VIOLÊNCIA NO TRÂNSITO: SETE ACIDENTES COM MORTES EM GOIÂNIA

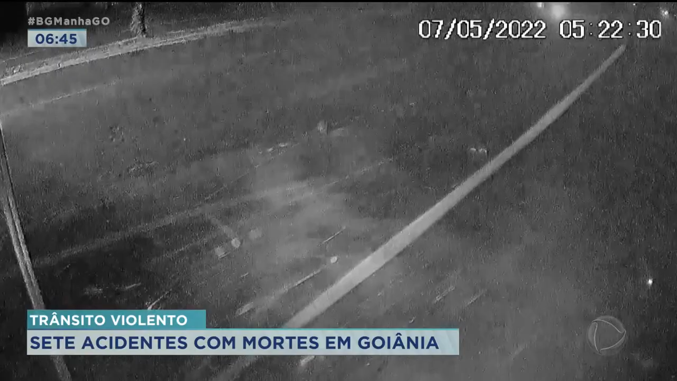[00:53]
Que eles estavam fazendo ali com outro colega. Houve esse capotamento, uma adolescente de 15 anos morreu.